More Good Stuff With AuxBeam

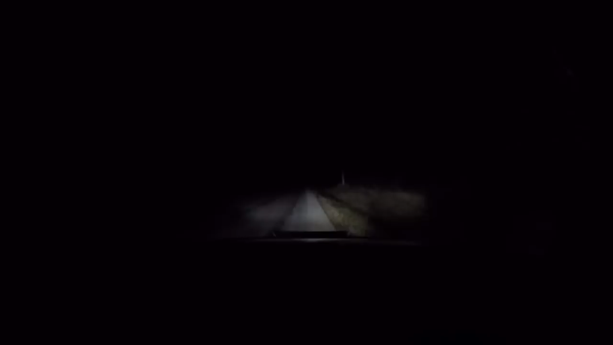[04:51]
And we'll be good to go. So. Oh. Knee drive, boys. Knee drive. Eh? Look at the side angles, boys. Just lit right up like a Christmas tree, eh? Tell me you can't see where you're going now, eh? But look at the side lights. They're friggin' decent, eh? But look at this, eh? What's really going on?